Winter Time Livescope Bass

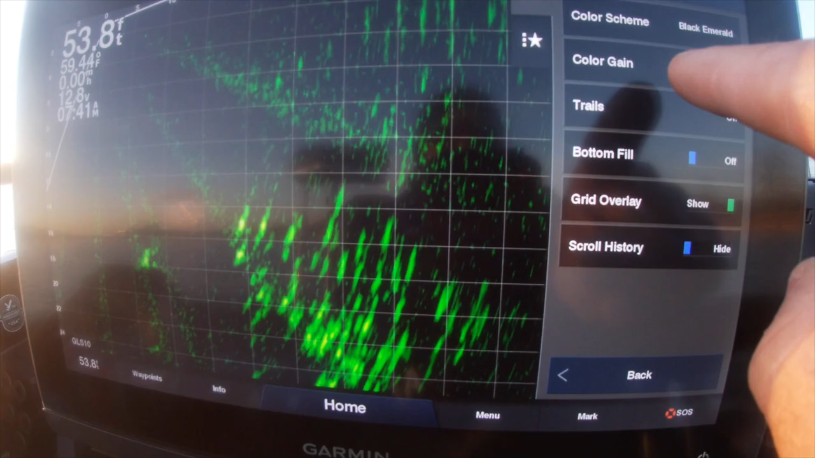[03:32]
On screen: depth 53.8 ft
And look back here, I'm always up there fishing, so I haven't even messed with this one. Color gain. Don't use default.
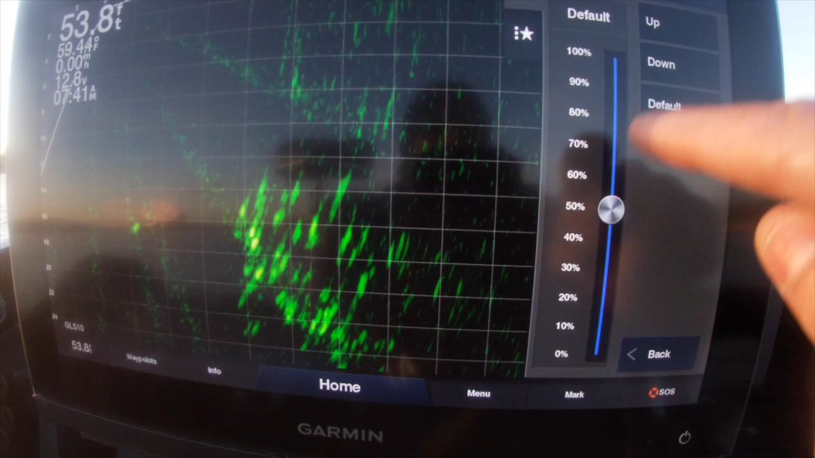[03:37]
On screen: depth 53.8 ft
Mess with this color gain. I like my color gain up about 78 to 75.
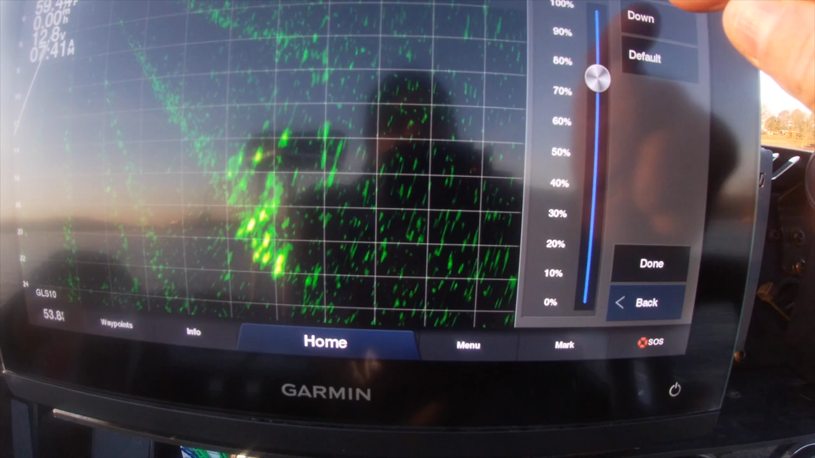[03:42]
Let's start 75 back here.
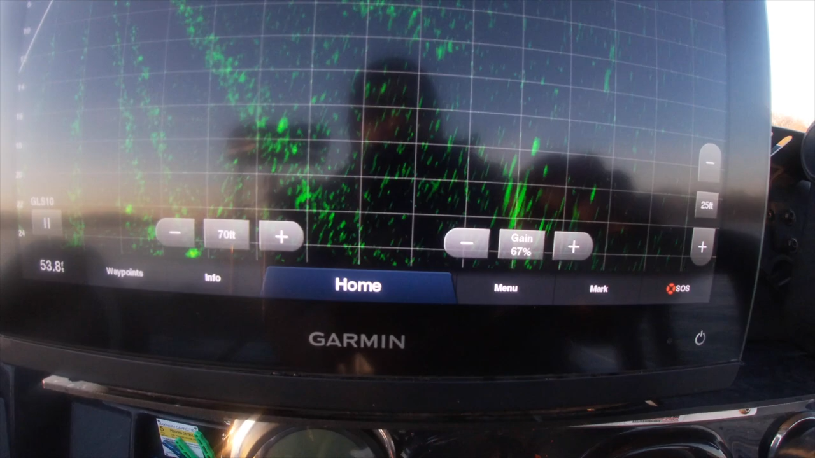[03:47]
Back, okay, and forward, we can do all that.
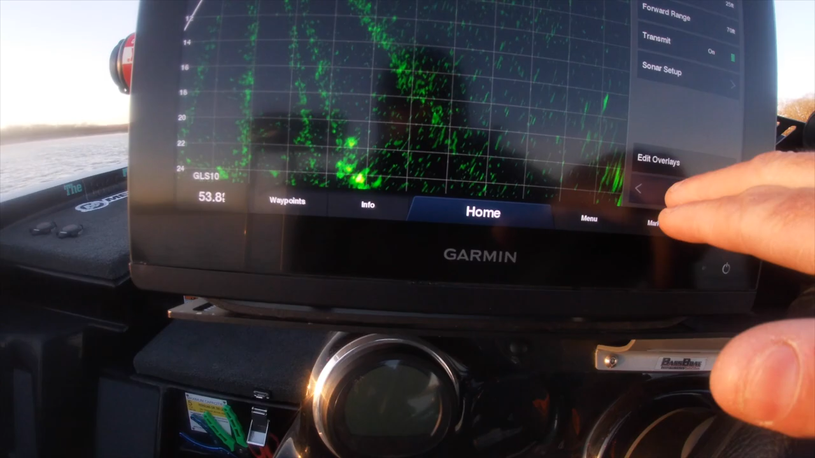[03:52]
Good thing about this, this is a
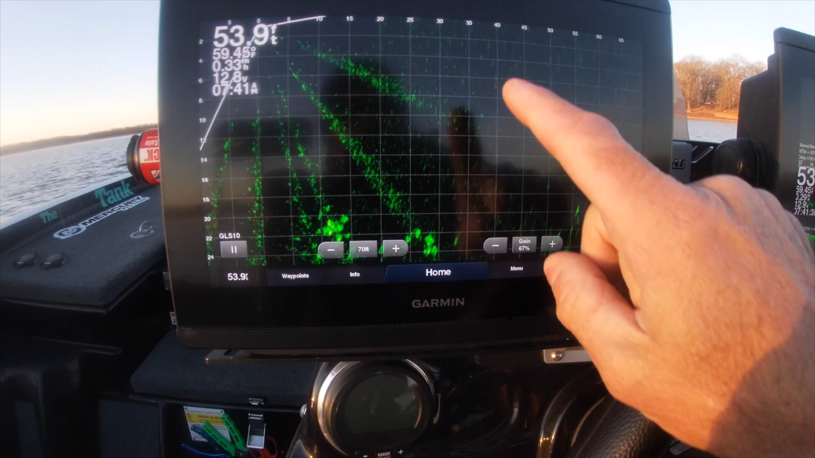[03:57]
On screen: depth 53.9 ft, water 59.45°F, speed 0.33 mph
8612 right here, and it's touchscreen, so it's kind of easy.
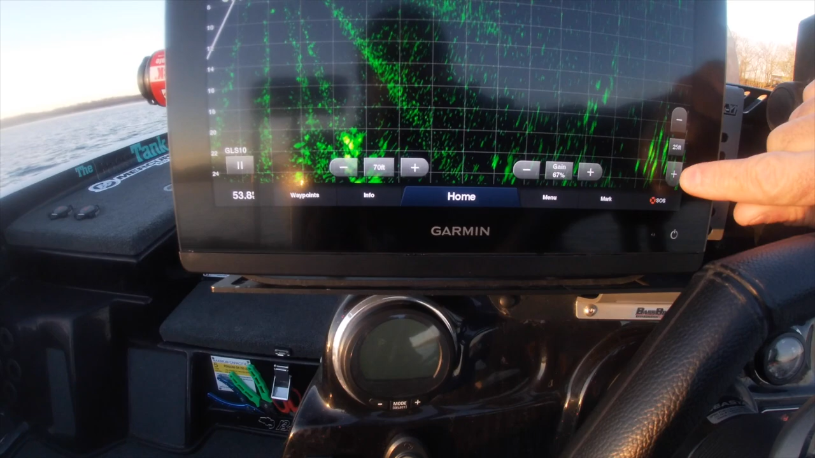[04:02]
We're in 53 foot of water, so I'm gonna pan this down to about 50 foot. There's a bass right there, look at him.
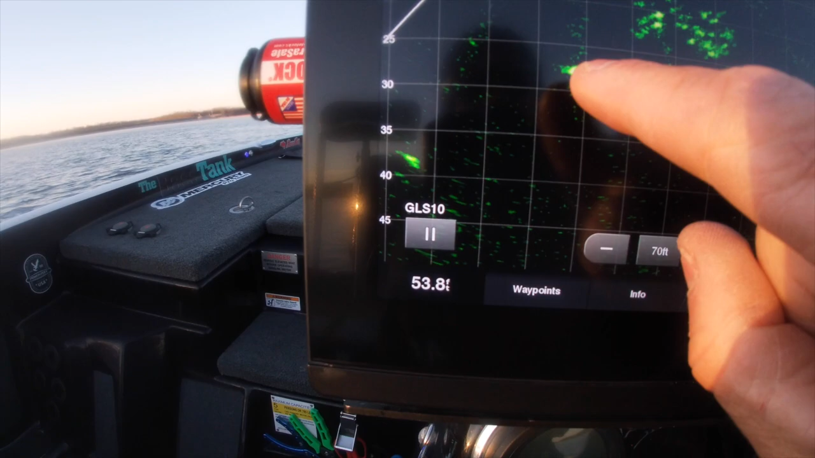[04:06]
Come and eat them shad, look at that. Ooh, I'm ready. Okay, gain.
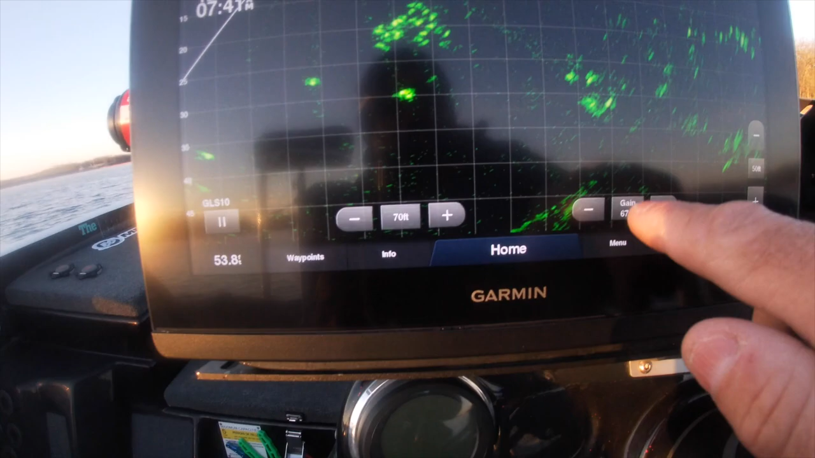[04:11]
Everyone, what's your gain set at? The gain set at whatever it needs to be set at to get all that away.
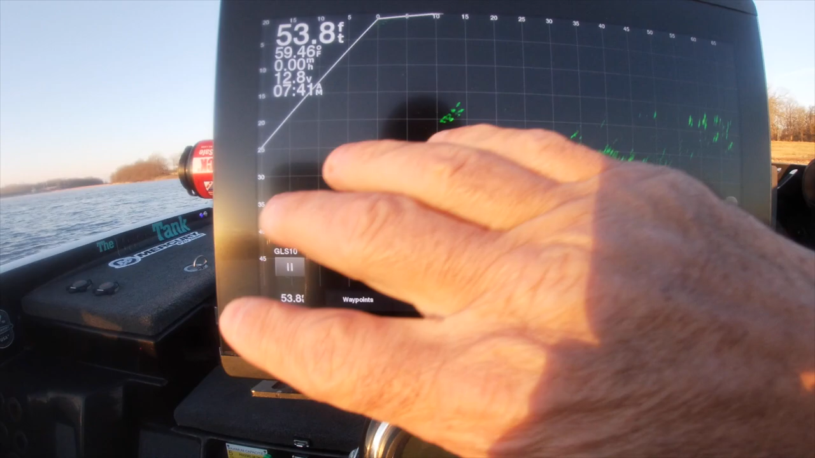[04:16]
On screen: depth 53.8 ft
Look at that. Look what I just did. See that fuzz?
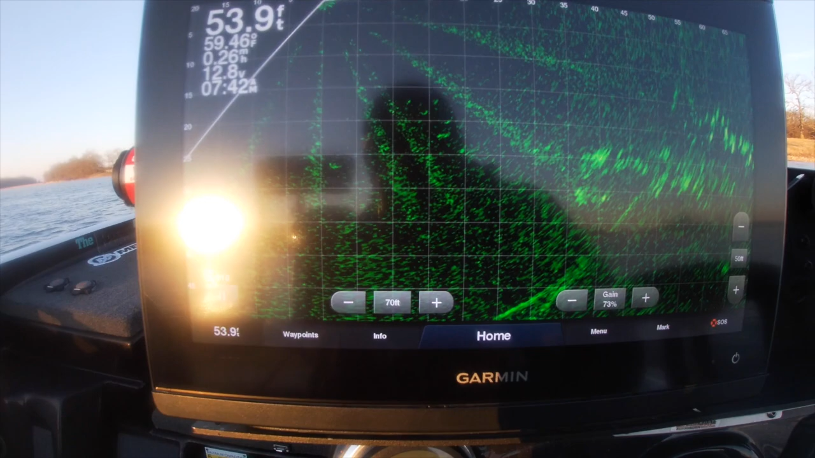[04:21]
I hate that fuzz. I hate it. I don't like that. You run it how you like. I like to get that fuzz all the way out.
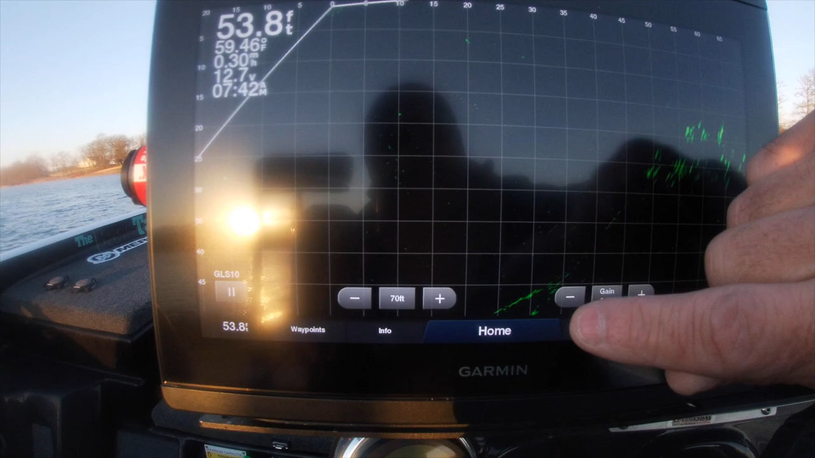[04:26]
On screen: depth 53.8 ft
Usually, that's around 55 to 65. Right here, it's at 62.
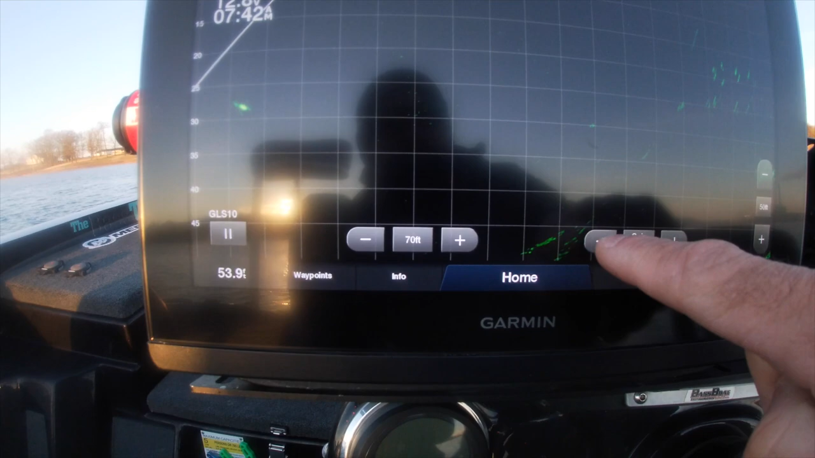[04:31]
Right there. We're shooting 70 foot out in front of the boat and 50 foot down.
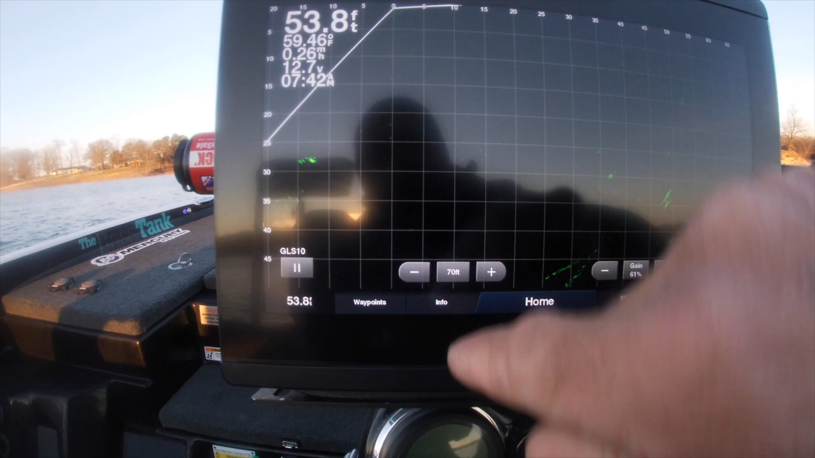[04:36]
On screen: depth 53.8 ft, water 59.46°F
Gains at 61. Something else everyone wants to, what is that right there?
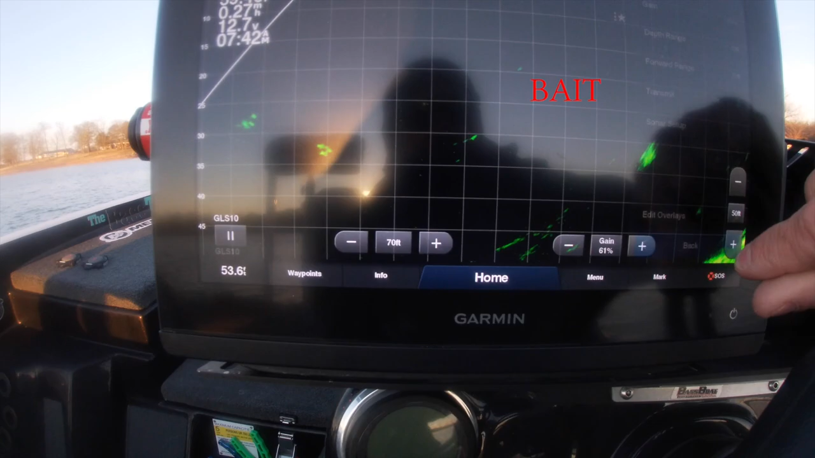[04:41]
That's a ball shot. He scared me.
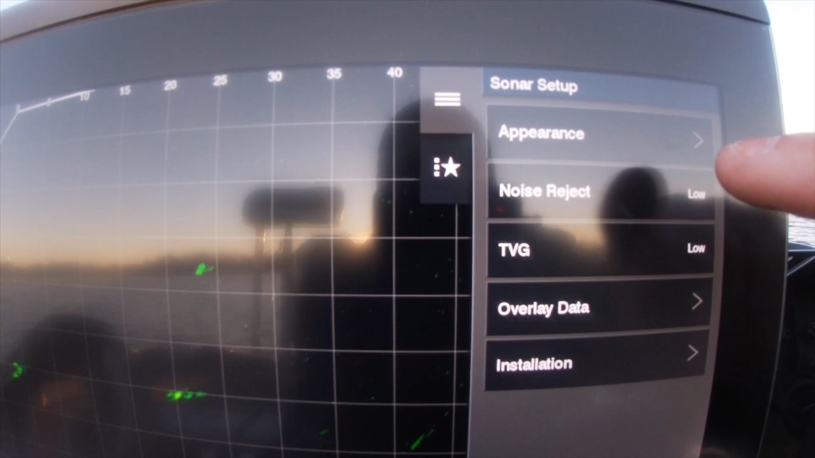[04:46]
So in our setup, noise rejection low, TVG low. I haven't done my update yet for my ghost tree.
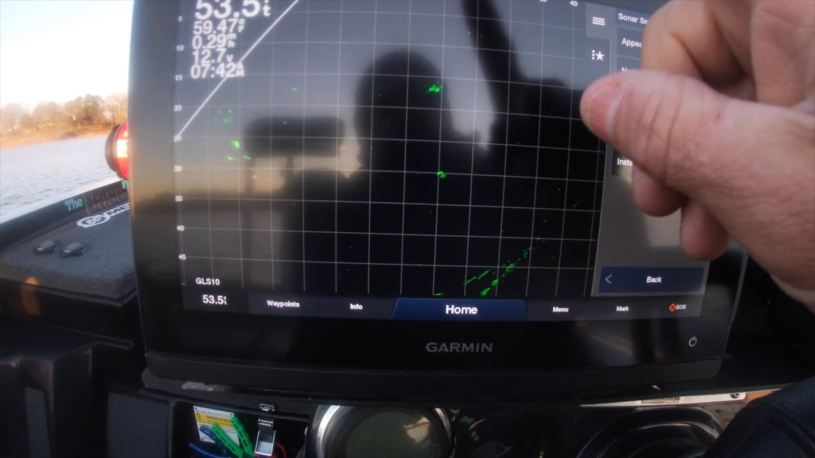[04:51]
I need to do that. As deep as I'm fishing,
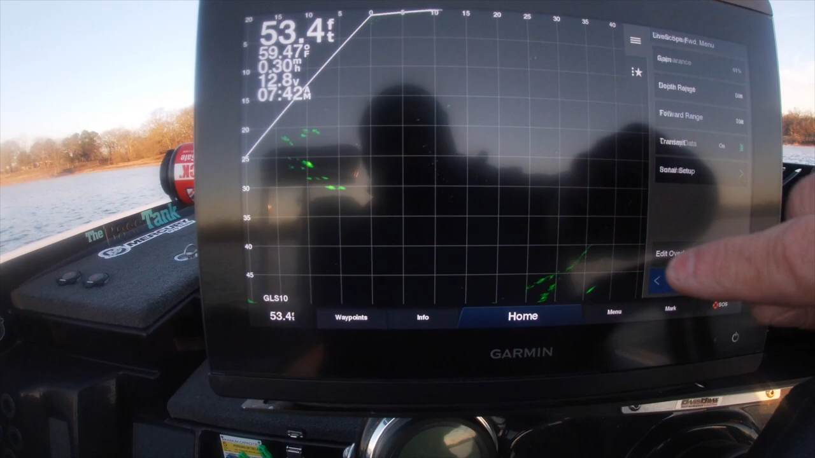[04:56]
my ghost tree will be way out here and I won't even see it today, so I'll be fine. Shallow water, it would kill me.
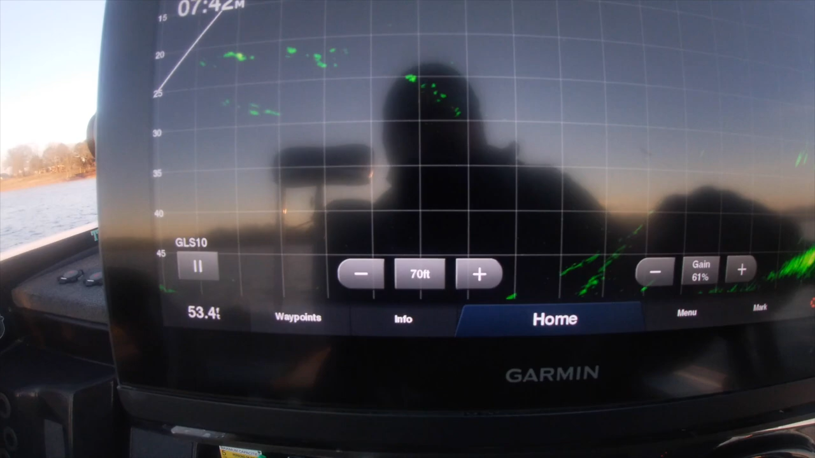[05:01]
but you can see it's way out there, 40 feet. So we'll see. It shouldn't affect us. But there I am. That's how I set mine up. We'll go through that every day. We go fishing. Everybody wants to know how to set it.